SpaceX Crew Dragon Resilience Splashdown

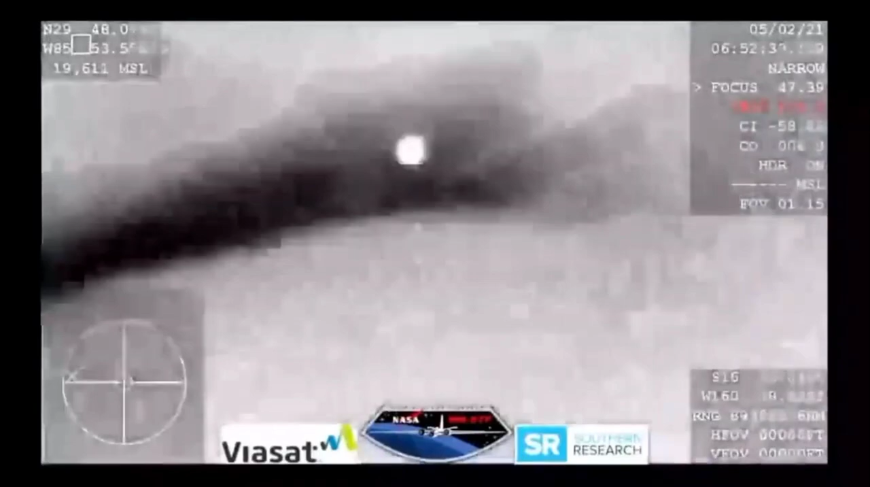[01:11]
any minute now
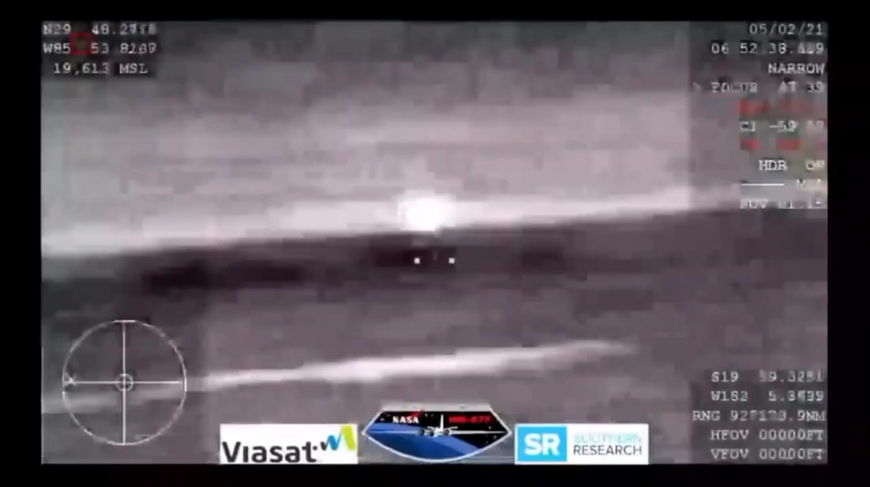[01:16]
and it looks like those might be our drogues shoots
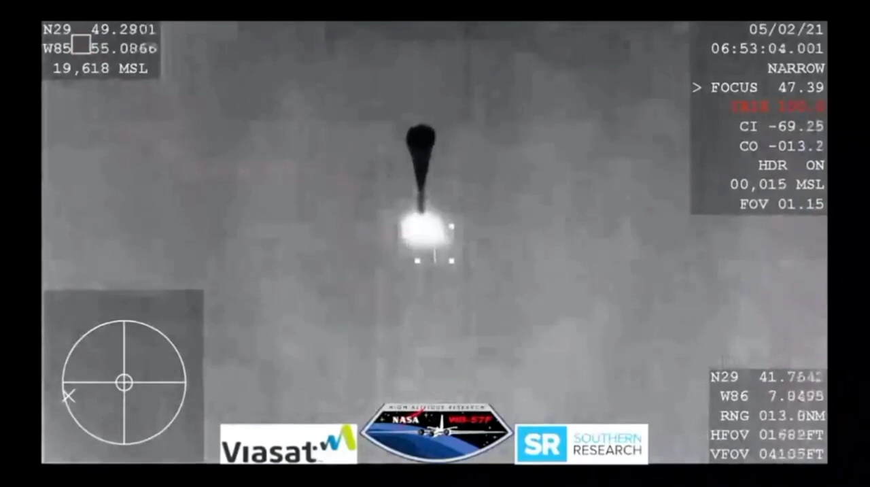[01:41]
continuing to hear good news after good news two drogues shoots have deployed
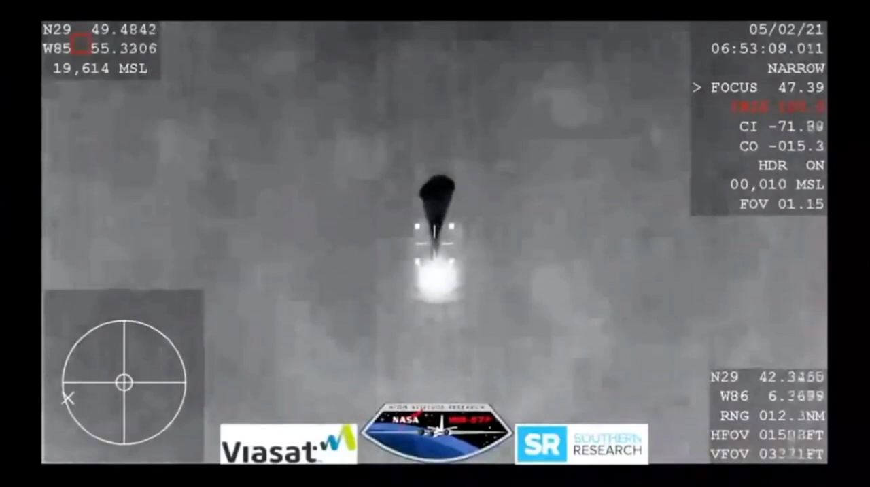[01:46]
everything looks nominal and we're slowing the dragon vehicle down we are expecting the four main shoots to deploy within the
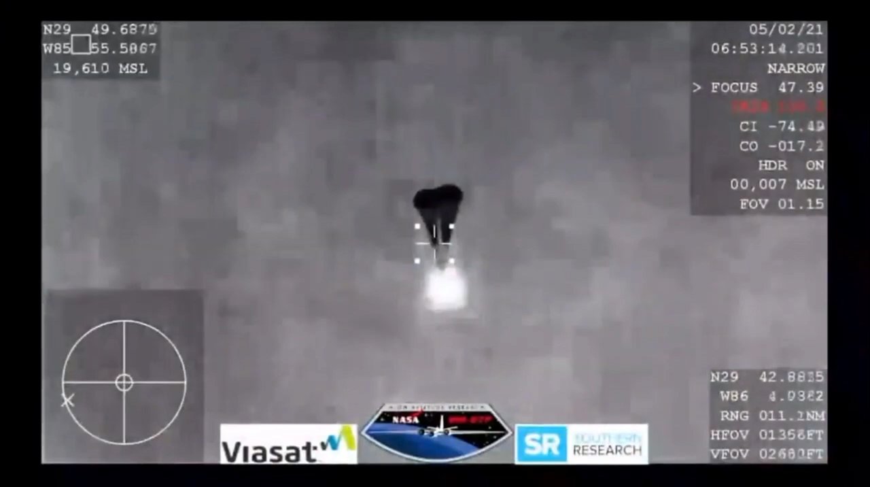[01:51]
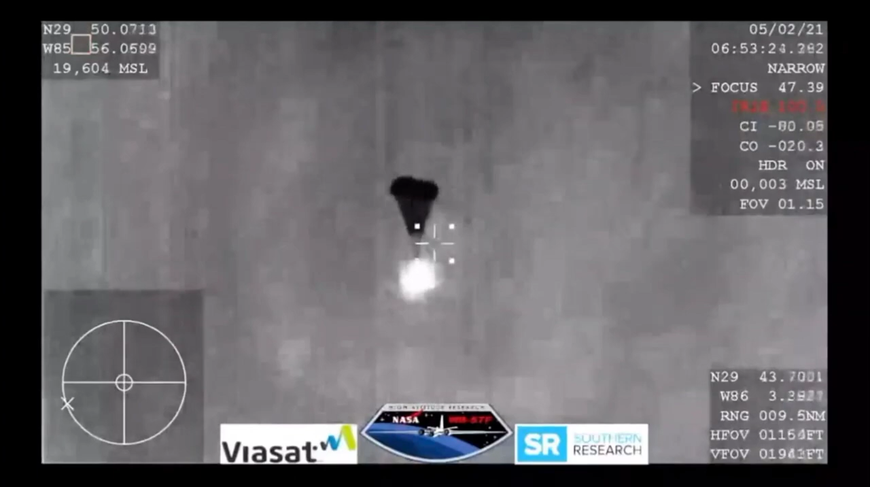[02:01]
next minute and those four drogues shoots oh you can see them being pulled out now
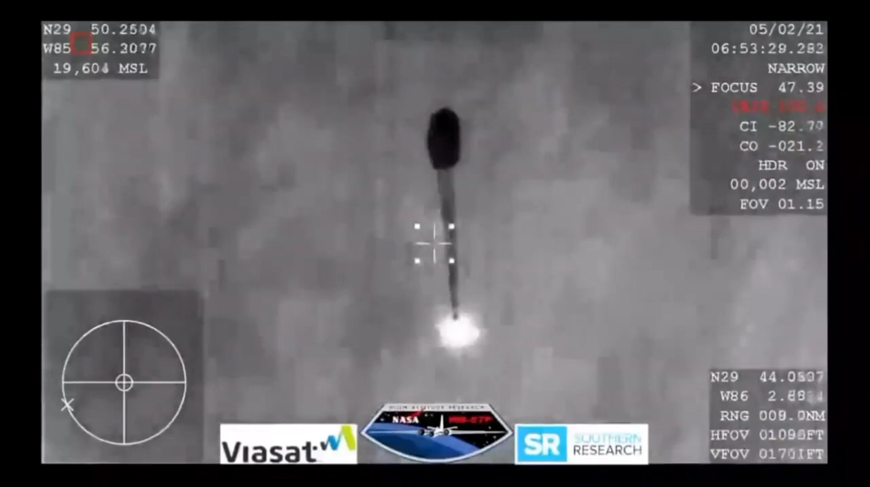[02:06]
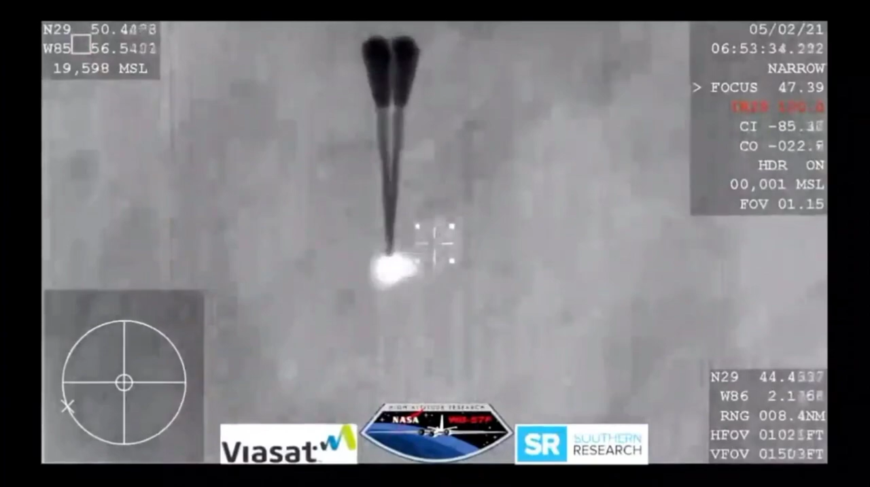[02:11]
visual on four mains and resilience copies and we see a nominal descent rate
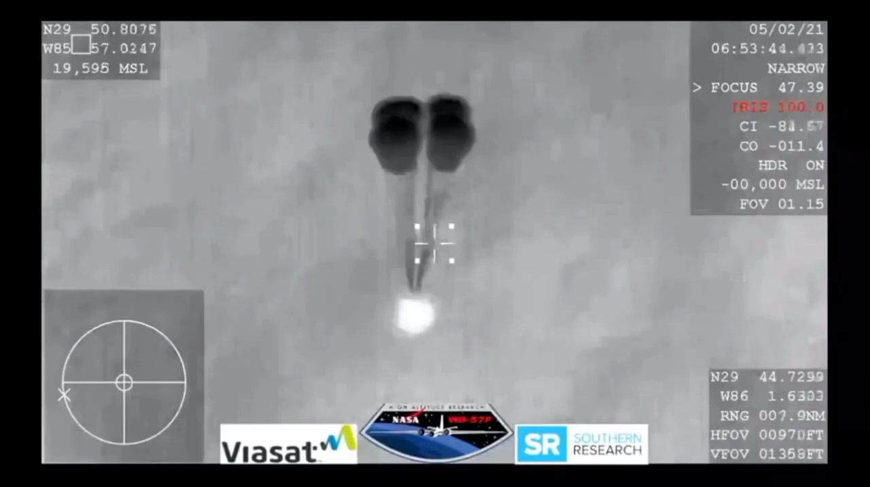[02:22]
SpaceX copies and concern concurs nominal descent rate and this view coming from the WB 57
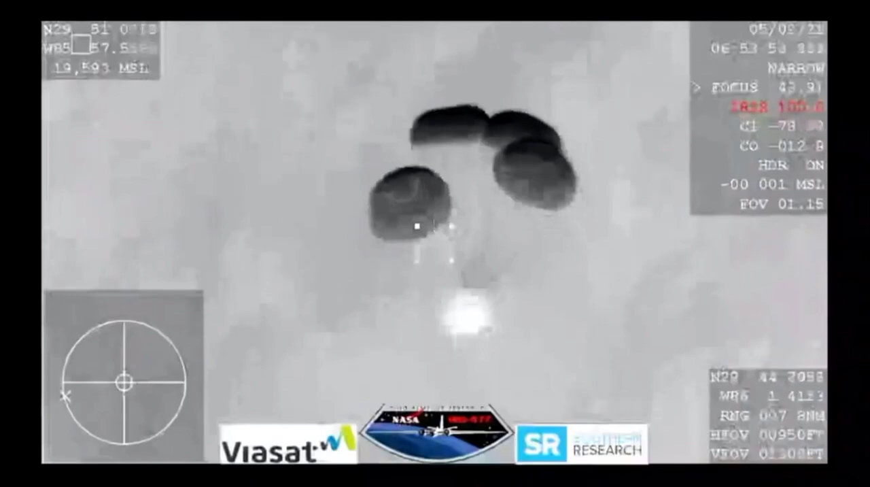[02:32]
very clear image of those four main parachutes slowing the
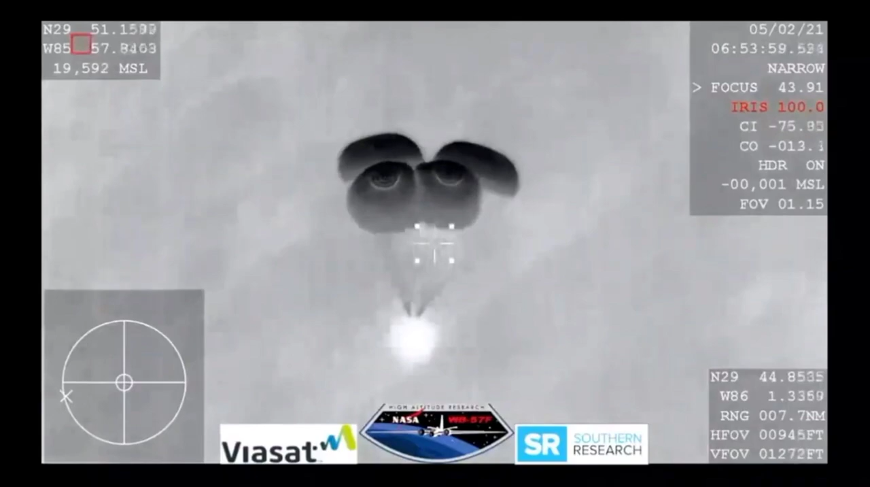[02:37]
vehicle down to what will be about 16 miles per hour prior to splashdown just off the coast of Panama City Florida
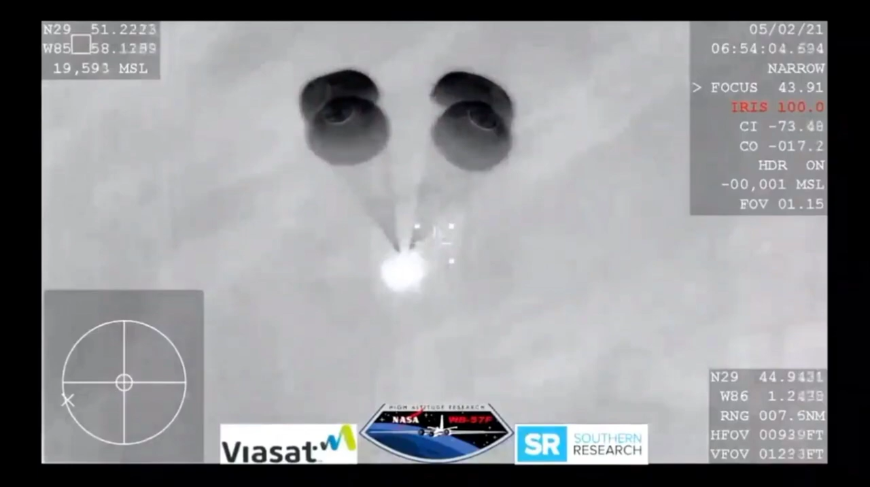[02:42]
if it were daylight we would have an image of those four beautiful parachutes being orange and white
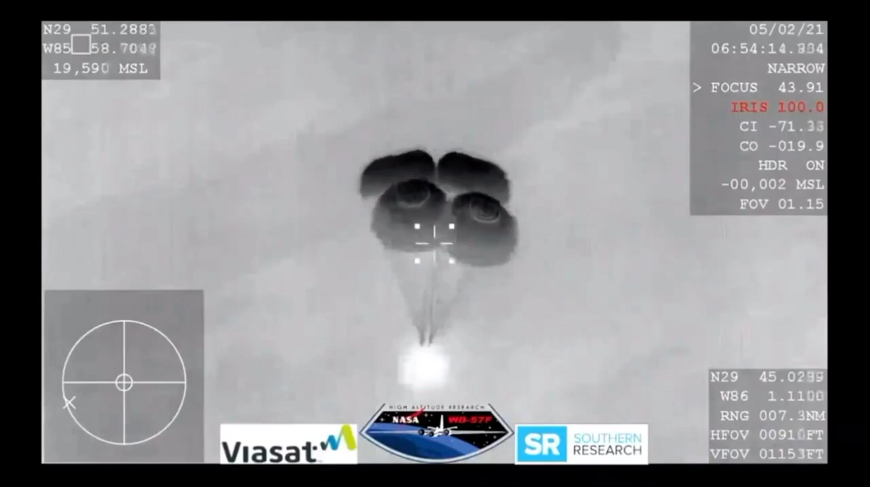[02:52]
and still getting these incredible views even though we are in a nighttime splashdown
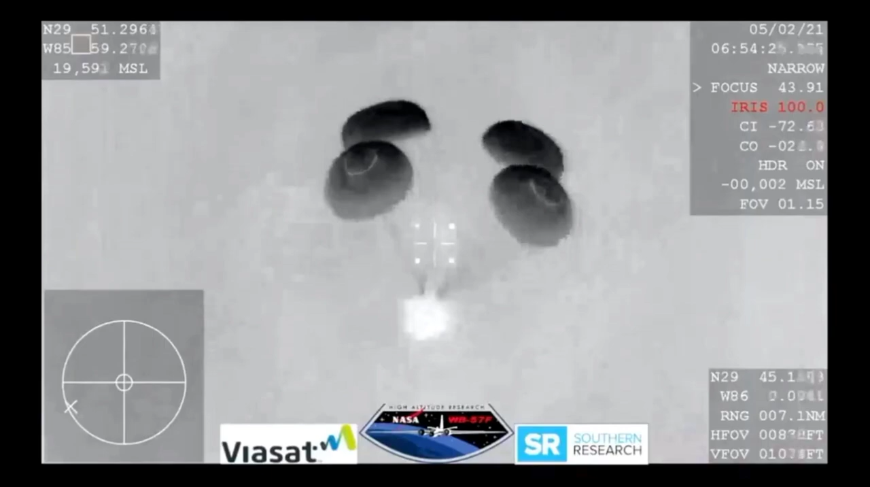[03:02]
so we are waiting for visuals of splashdown